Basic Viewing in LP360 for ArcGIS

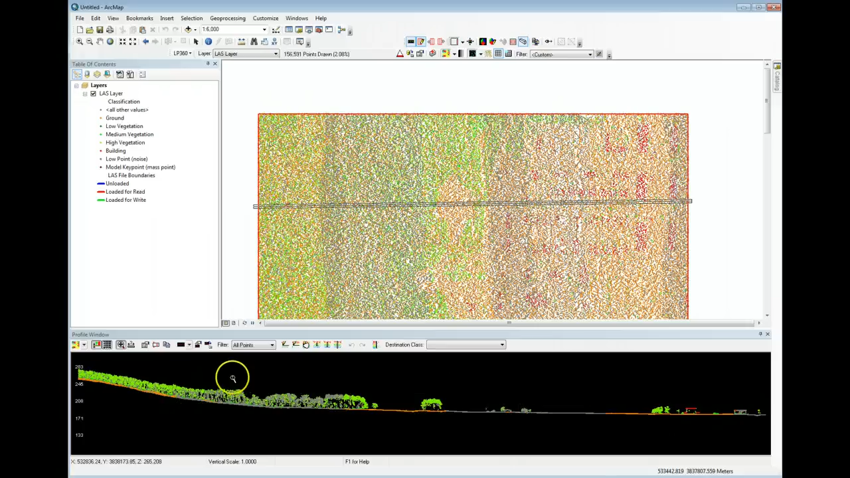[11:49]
I can color by classification very useful so now in the profile view you see where I've got some ground vegetation etc click within this view simply to give focus to that view and now you can scroll your mouse wheel and as you scroll your mouse wheel you'll notice in the map view the profile line moves perpendicular to the defined direction of the profile you can rotate or move the profile with the arrow keys on the keyboard so if I click the left or right arrow keys I'll rotate the profile and
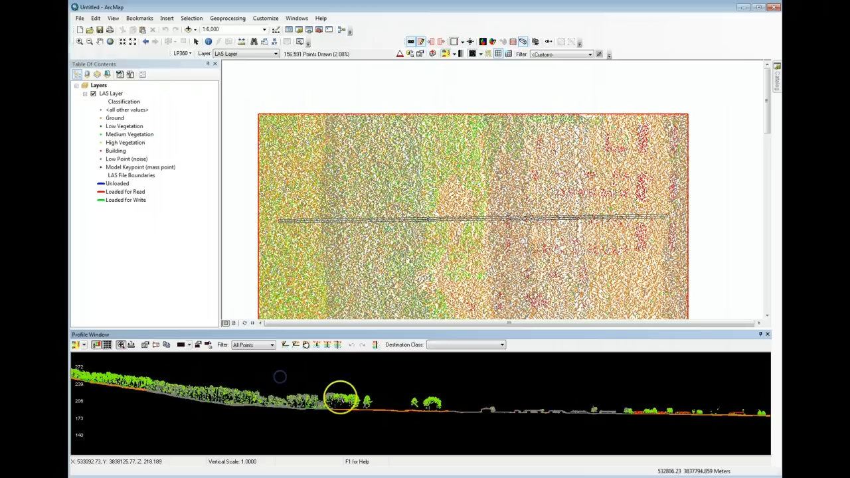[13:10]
meters and tab out of that dialogue or click out of that dialogue and I've now reduced the width of this profile to dismiss the profile view I can just click off in the X so that's a very quick introduction to the viewing modes in LP 360 in a second session